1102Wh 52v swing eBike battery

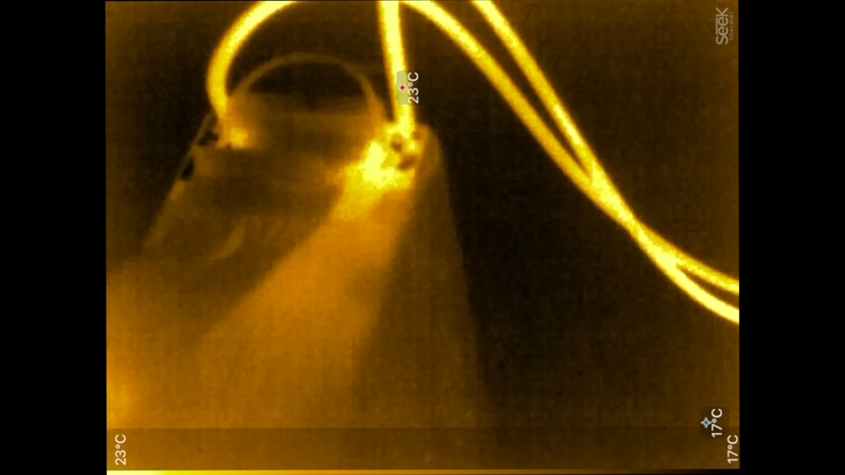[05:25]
The positive over here is also heating up a tiny bit.
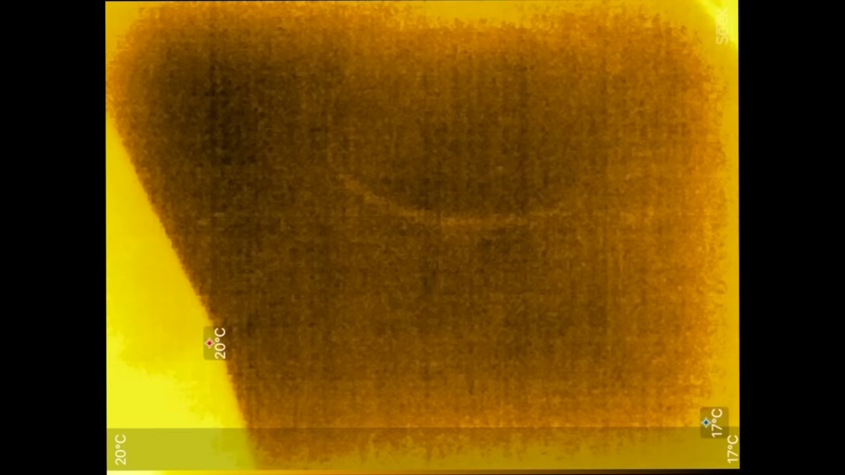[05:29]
On screen: scale top 20°C, scale bottom 17°C
We might have to do better in here. Let's see.
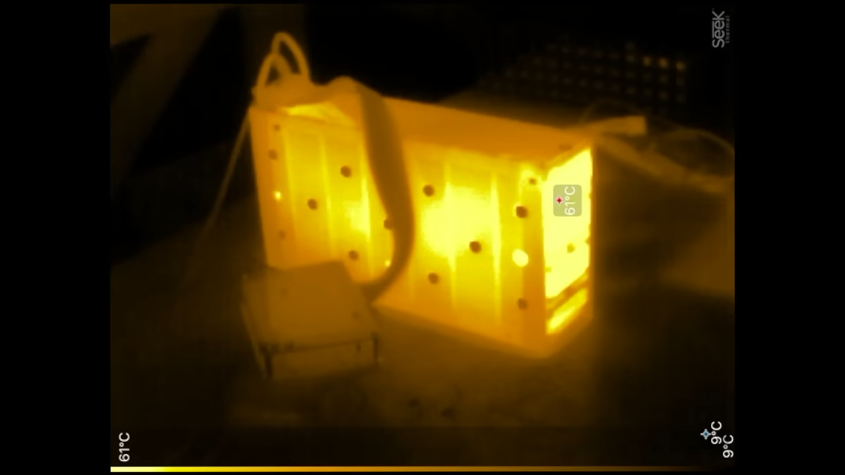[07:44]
On screen: spot 61°C, scale top 61°C, scale bottom 9°C
All right, so the batteries are done.
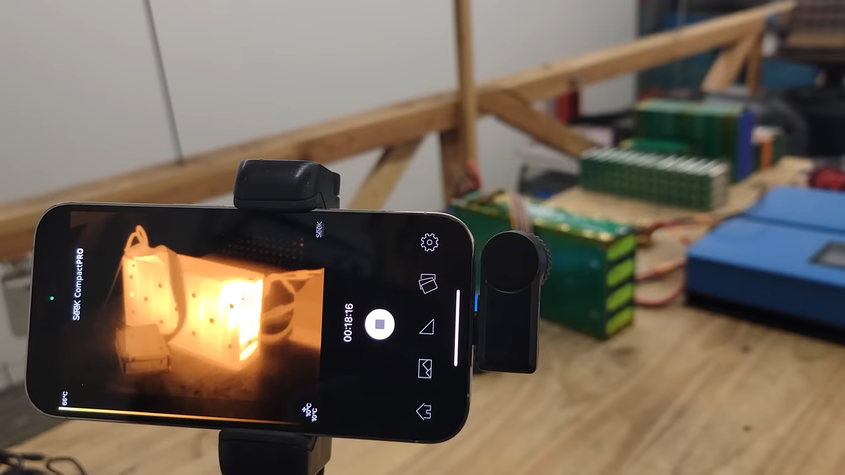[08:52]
So 2C. We just loaded these batteries with 2C.
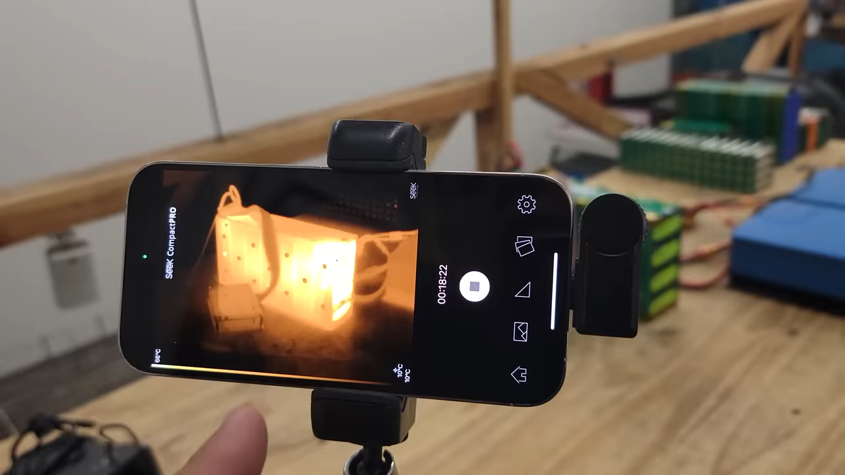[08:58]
And that's what we're seeing there, the heat there.